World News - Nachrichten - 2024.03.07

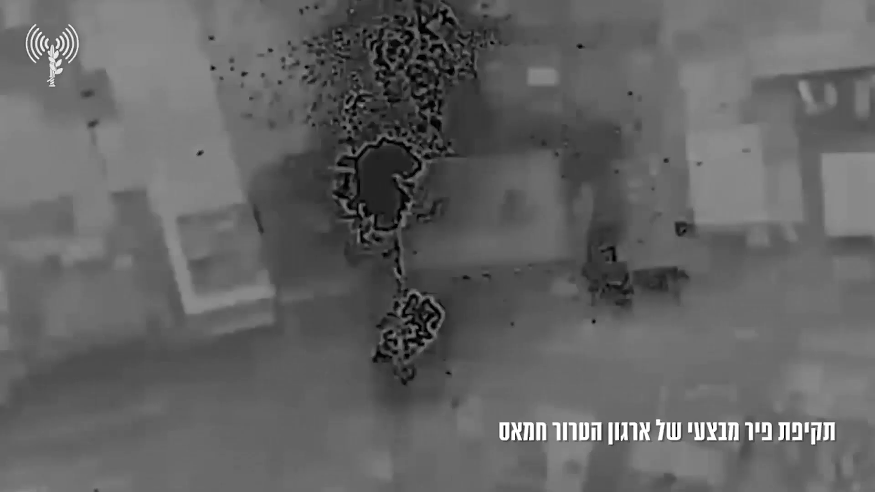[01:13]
the Israeli Defense Forces said in a morning briefing. In Beit Hanun, in northern Gaza, a fighter jet targeted a building where two Hamas operatives were seen entering.
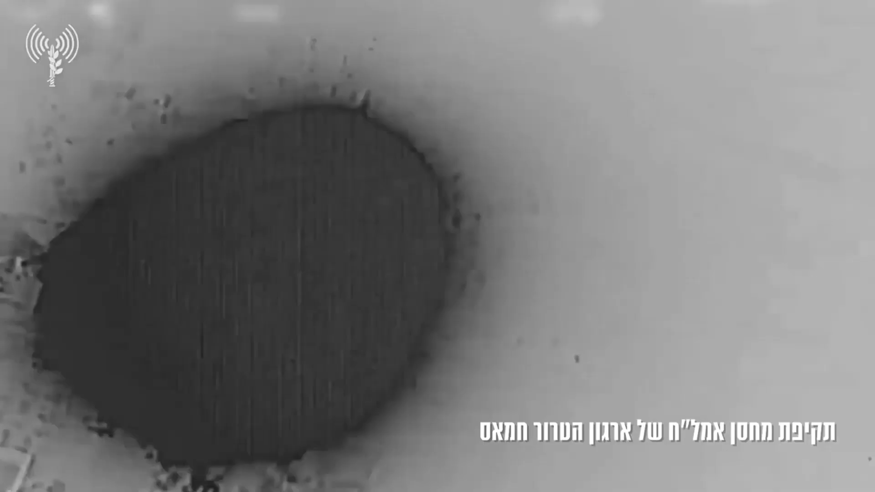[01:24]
A fighter jet also struck two terrorists involved in a massacre at Niyar Yitak on the 7th of October.
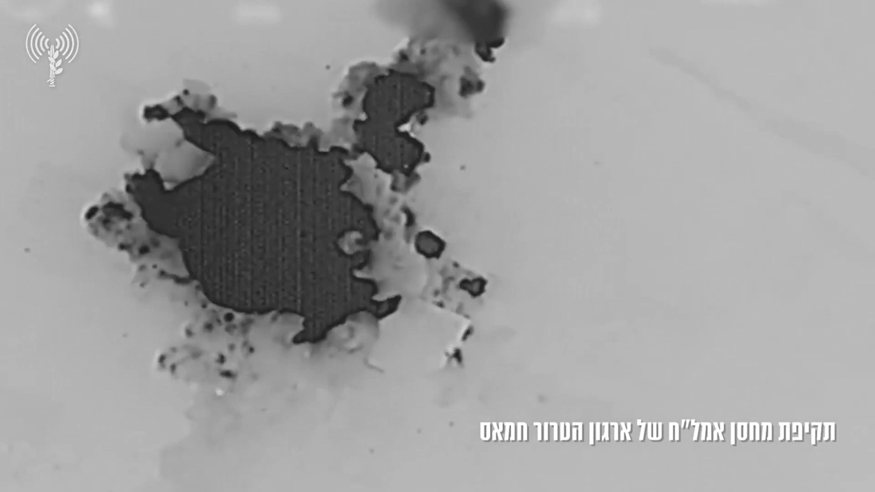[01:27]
In addition, two platoon commanders and a squad commander of Hamas' elite Nukba force were eliminated in separate strikes.
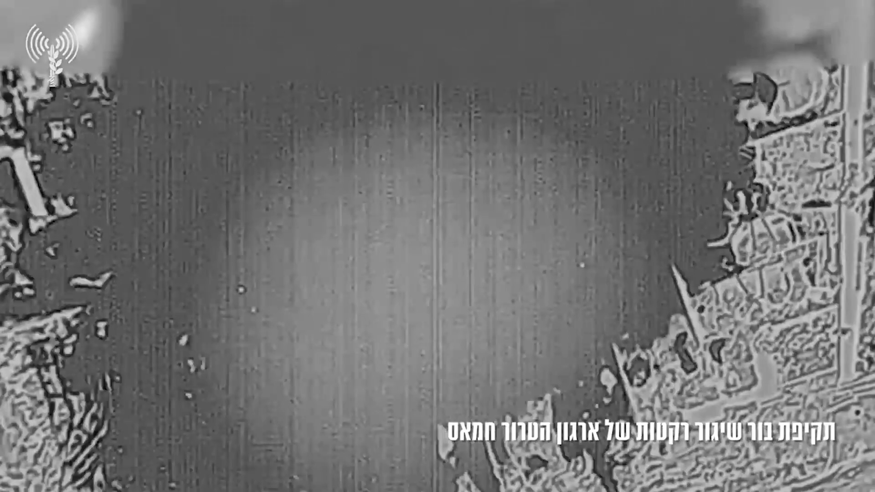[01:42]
Airstrikes were also carried out against the site on which terrorists fired rockets at Nahal troops in Gaza.
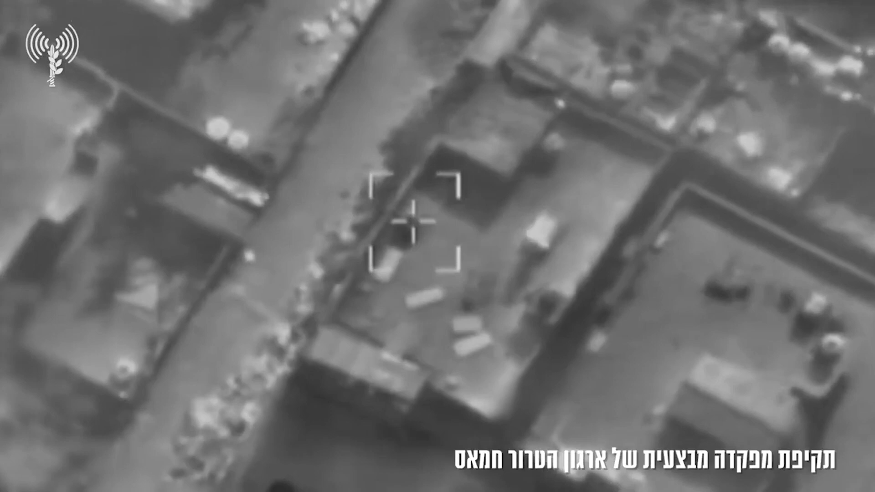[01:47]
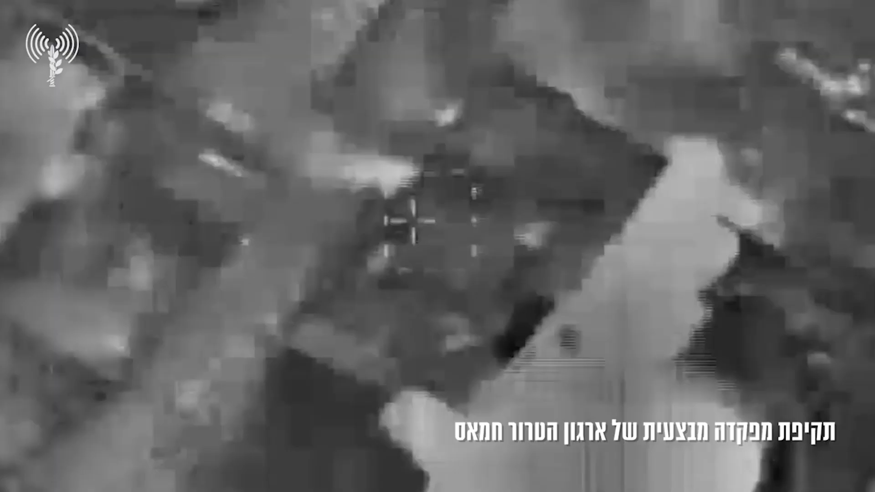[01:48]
The army said secondary explosions following the attack suggested that rockets were stored there.
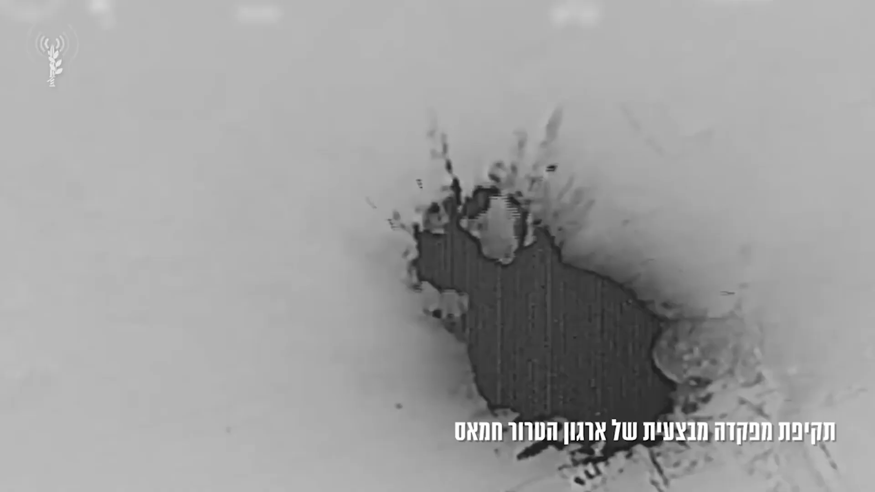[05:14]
In Beit Hanon im nördlichen Gazastreifen beschoss ein Kampfschutz ein Gebäude, in das zwei Hamas-Aktivisten eingedrungen waren. Die Kampfflugzeuge trafen auch zwei Terroristen, die an dem Massaker in Niyar-Itak am 7.
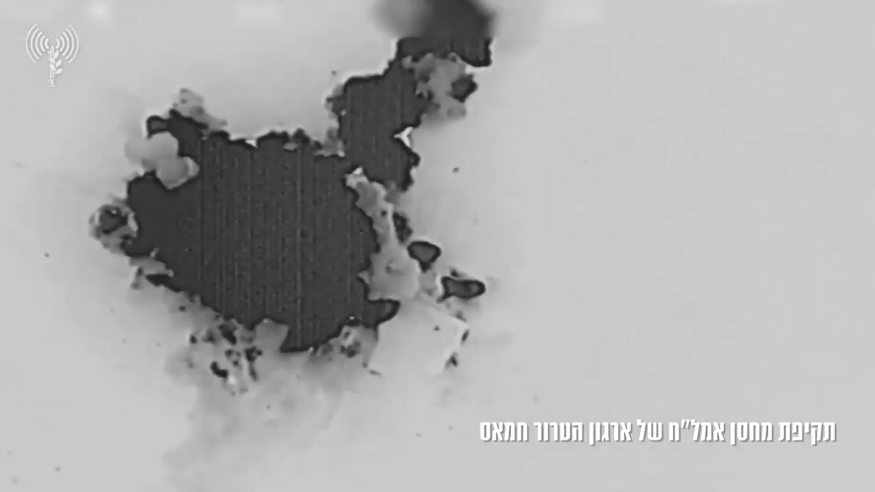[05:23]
Oktober beteiligt waren.
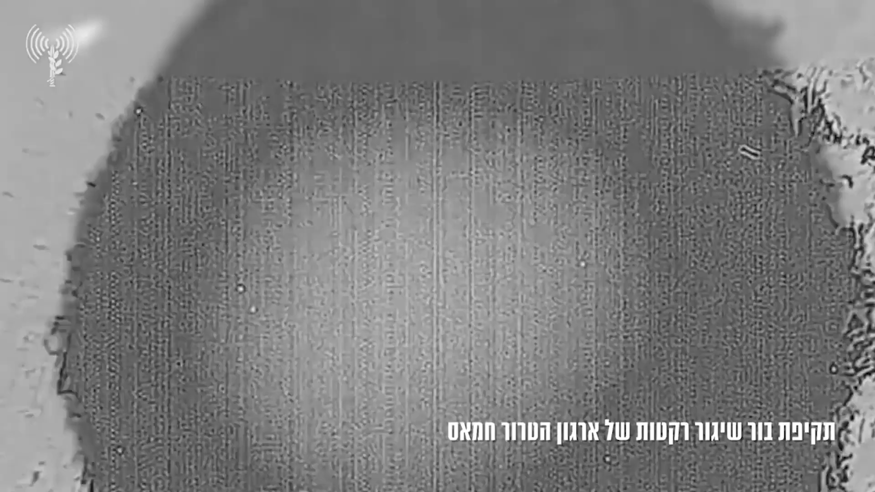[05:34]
Tages etwa 20 bewaffnete Hamas-Kämpfer unter anderem durch Scharfschutzfeuer- und Luftangriffe. Außerdem wurden Luftangriffe auf einen Ort geflogen,
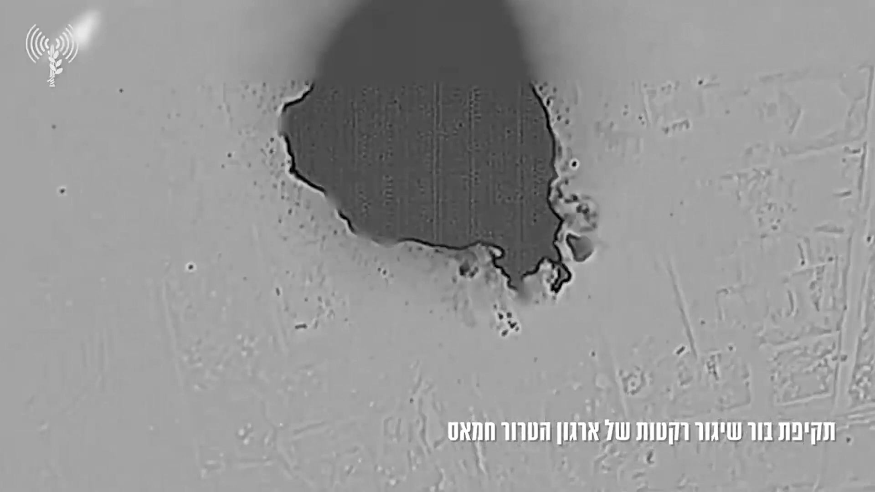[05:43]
von dem aus Terroristen Raketen auf den Halttruppen im Gazastreifen abfeuerten.
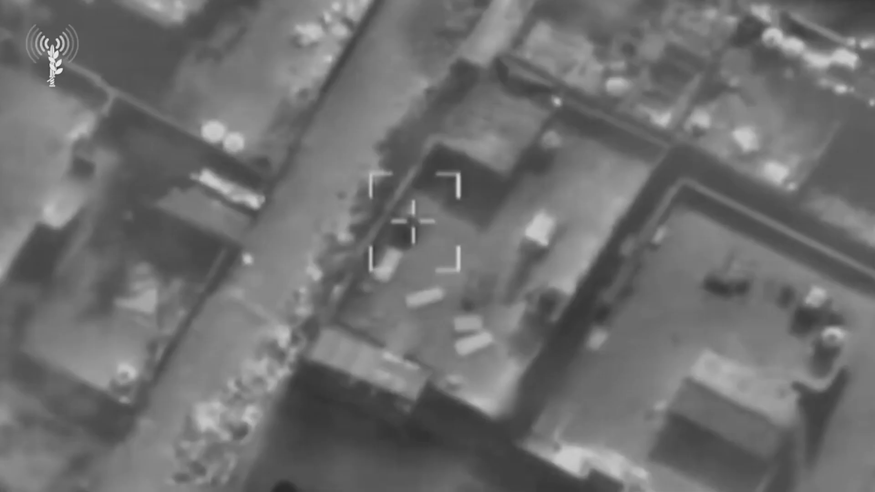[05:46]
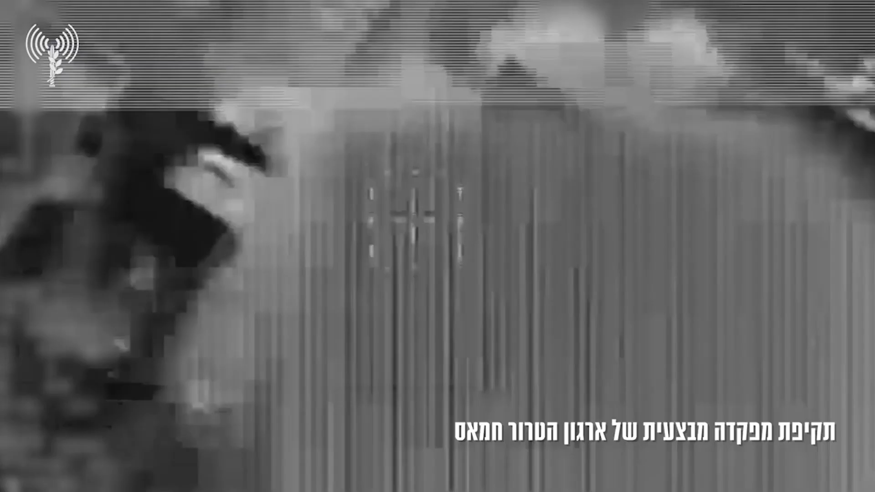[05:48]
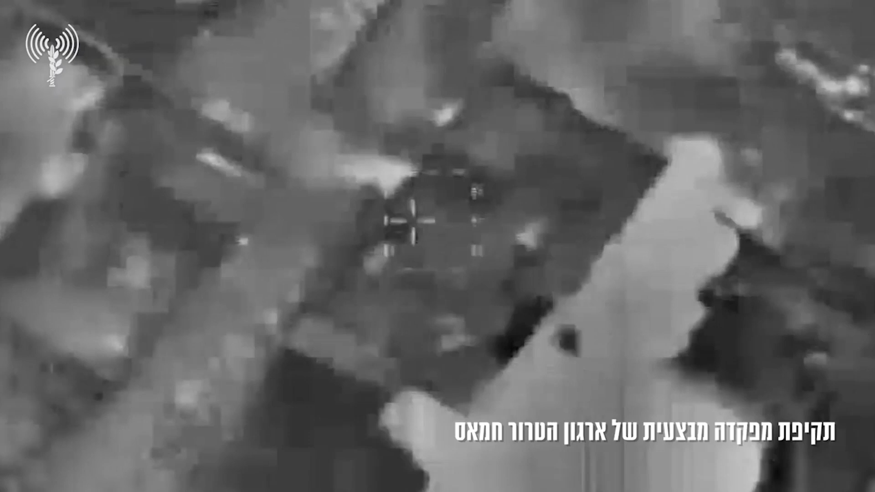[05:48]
Nach Angaben der Armee deuteten sekundäre Explosionen nach dem Angriff darauf hin, dass dort Raketen gelagert waren.